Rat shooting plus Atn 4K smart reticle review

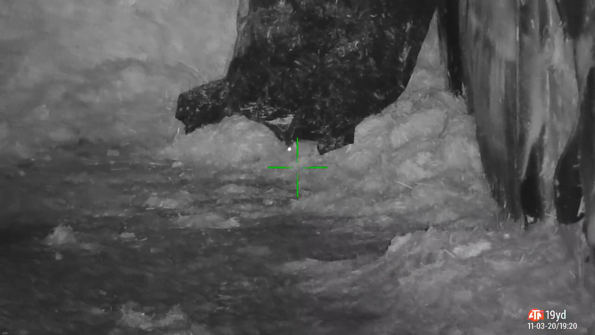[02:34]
this is again in the bottom of the silage hit they come from behind that tarpaulin
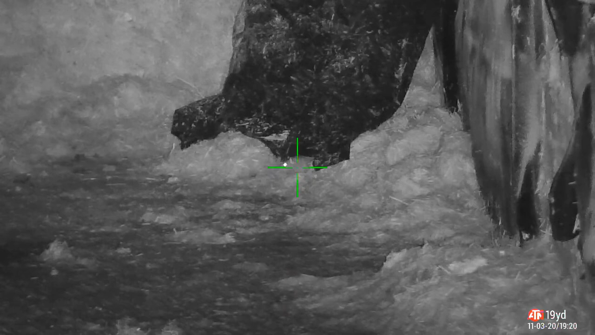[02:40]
then I did the follow-up shot on this one so I wasn't
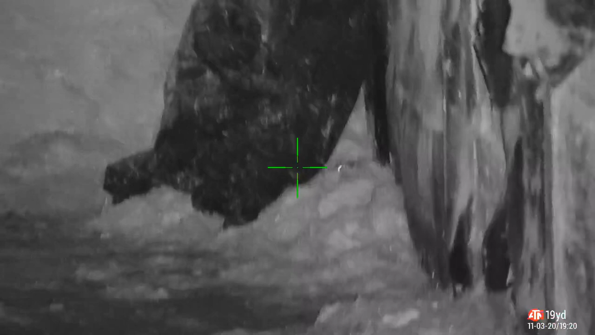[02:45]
happy with the first shot so again quick follow-up shot and he's down
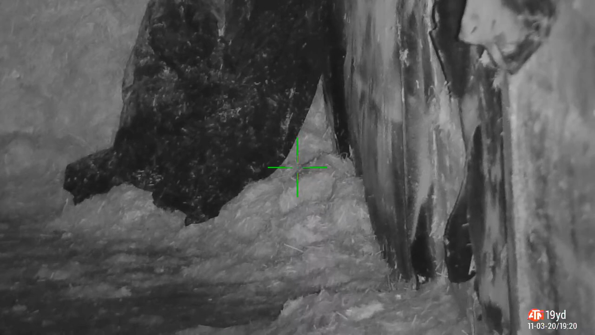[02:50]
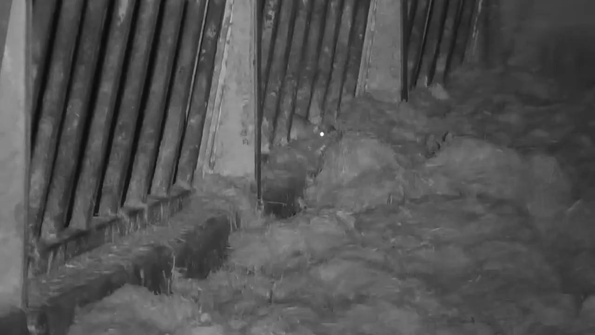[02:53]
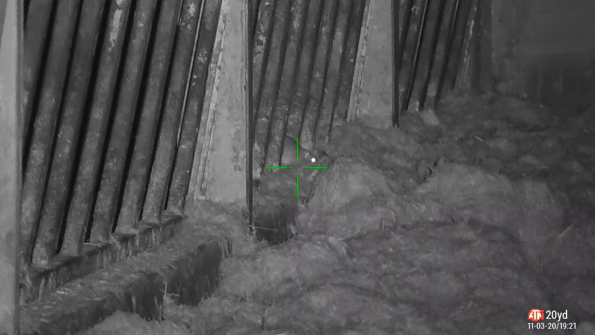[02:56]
as you heard by the tinging of the metal
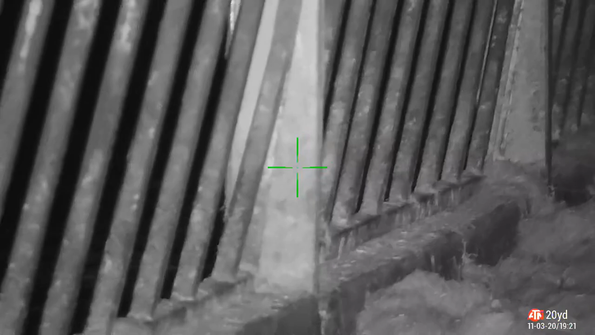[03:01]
there straight through
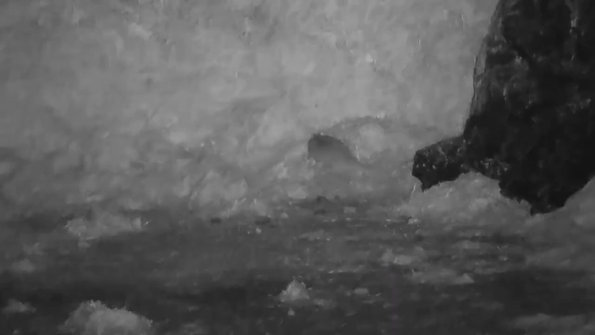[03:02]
and through he died just at the back there finding with the thermal
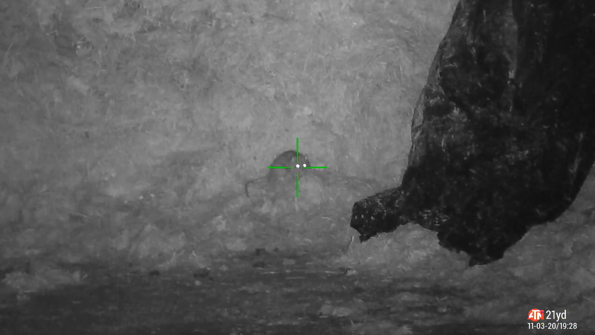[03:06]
bottom of the silage again this one's a bit of a dancer but
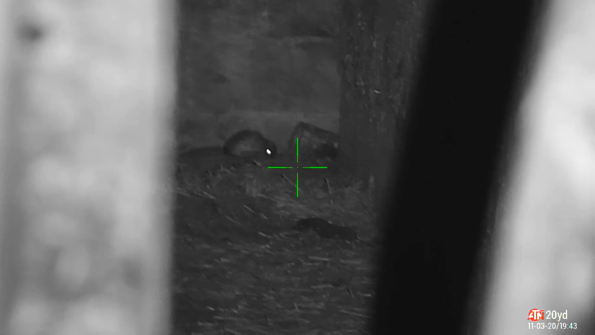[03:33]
as you can see he can see he was trying to cross the
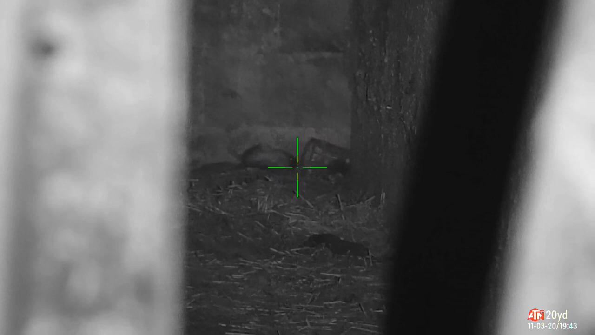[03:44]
this next clip that you'll see in a minute even jlo would be
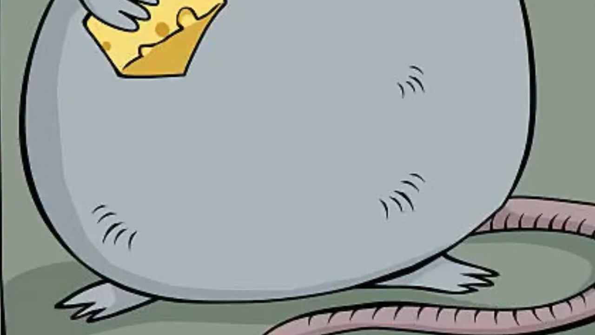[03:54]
uh would be jealous of the of the wiggle on this one just watch how fat
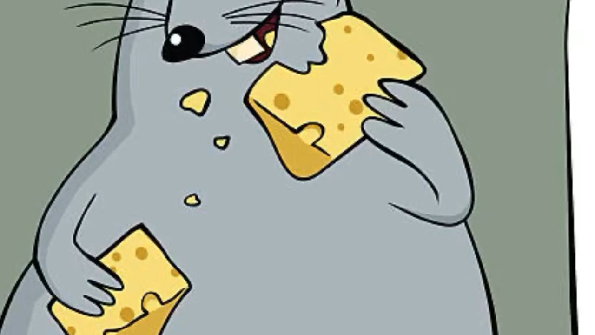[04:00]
and this one is that comes over the brow of
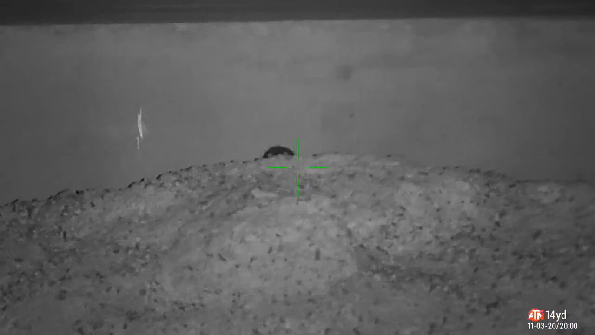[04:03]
the corn feed pop a big wiggle on it
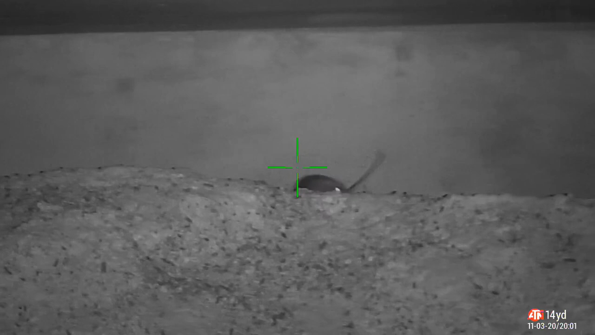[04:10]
straight down sits in the perfect position for me head on 14 yards
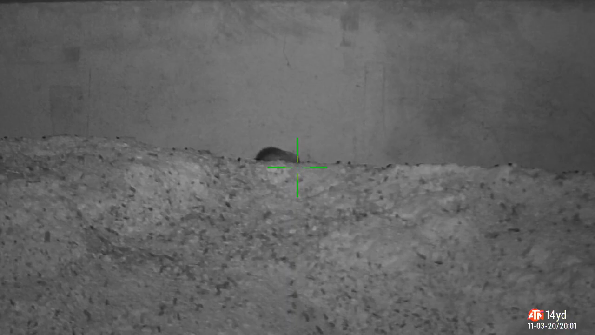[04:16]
away no
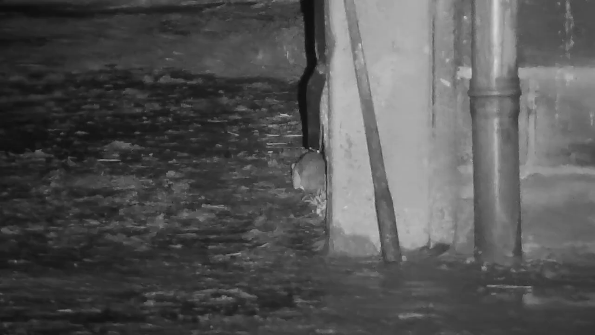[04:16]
getting up from that this one i watched for a while i decided he wasn't
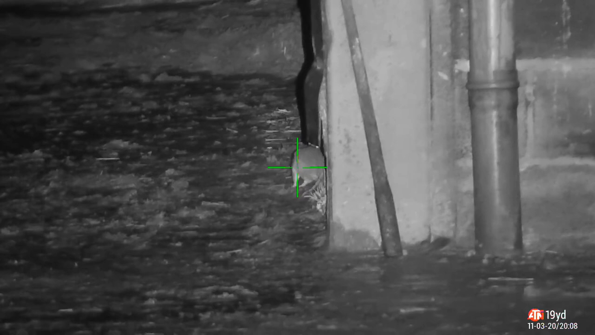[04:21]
going to turn his head enough so i went for the side shot and again the accuracy of the wolverine r
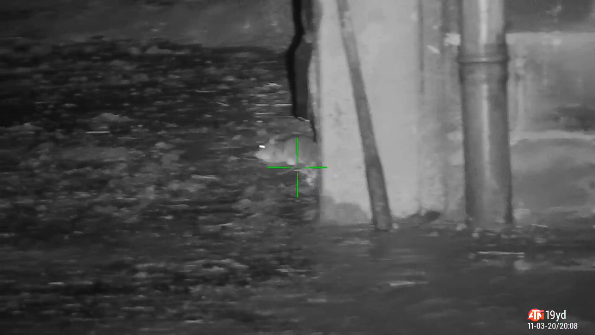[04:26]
uh paid off straight
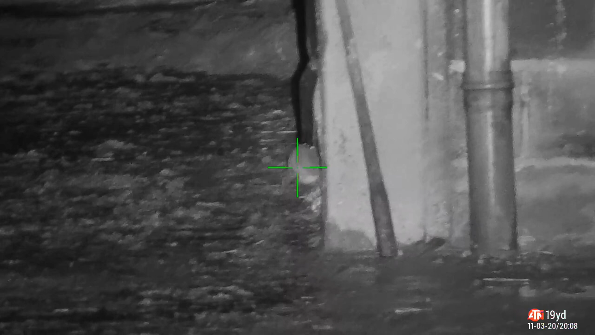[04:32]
in the eye from quite quite an acute angle um straight down